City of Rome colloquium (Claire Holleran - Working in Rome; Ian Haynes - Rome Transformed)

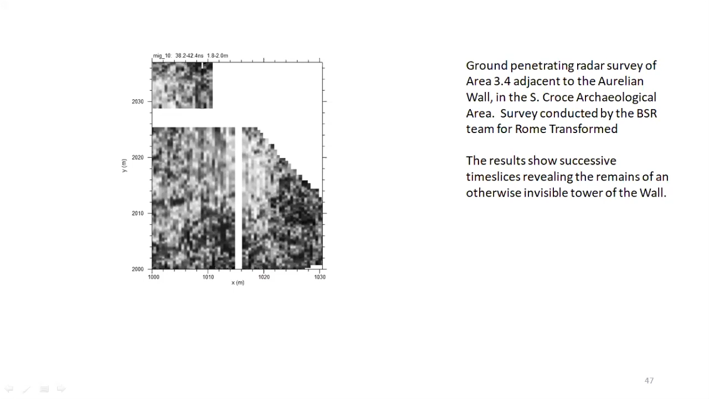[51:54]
way of approaching gpr data uh this one just in from a couple of weeks ago produced by the bsr team working within rome transformed uh demonstrates if you look in the bottom right core tile uh the presence of a structure possible tower foundation on the aurelian wall that was not previously known a
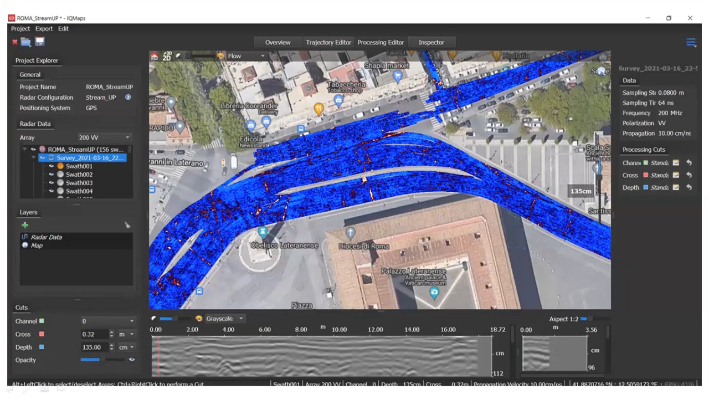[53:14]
the product of vehicle-based radar in areas that have not previously been examined by gpr you can see that's been set against that hardy perennial google earth in order to give you a sense of the location there immediately north of the lateral area
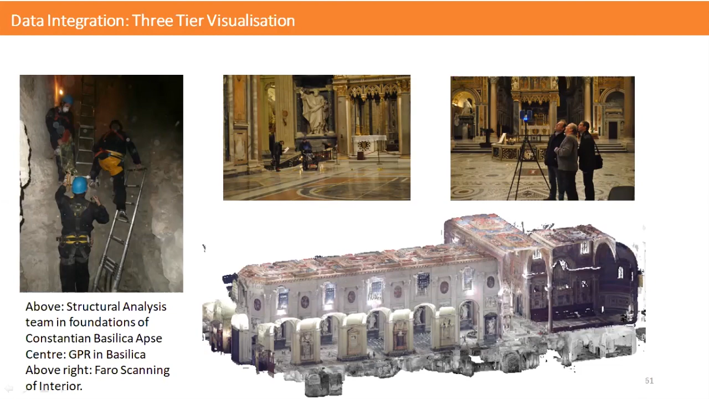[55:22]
total um tls uh terrestrial laser scanning here uh shown alongside uh gpr results and scanning from subterranean spaces allowing us to actually connect together different elements of buildings those that can see those
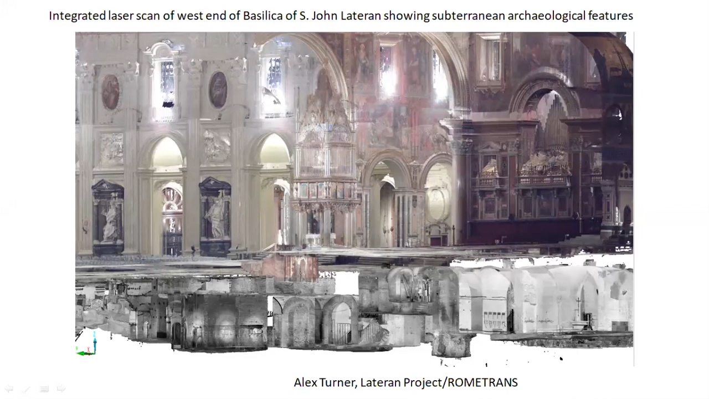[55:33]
that we can't see into a deeper understanding of how complex is made were made and uh stand in the changing landscape of the city
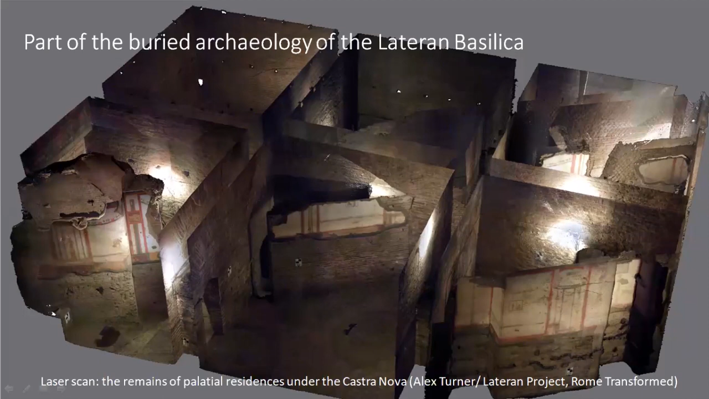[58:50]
very luxurious one might say palatial uh dwellings that occupied this area through into the first century then uh destroyed and essentially built into uh or built over rather by the foundations of the castronova the uh camp of uh the imperial horse guard that area again was subsequently to be uh reused as the place for constant times first cathedral